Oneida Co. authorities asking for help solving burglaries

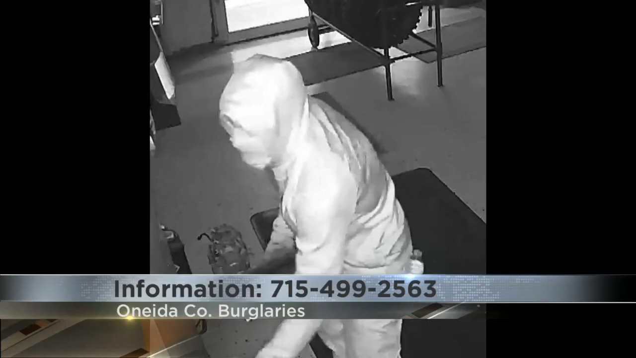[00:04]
They say this person might be responsible for multiple burglaries on the west side of the county. If you know who this person is or have any other information, you're asked to call Deputy Berg at 715-499-2563.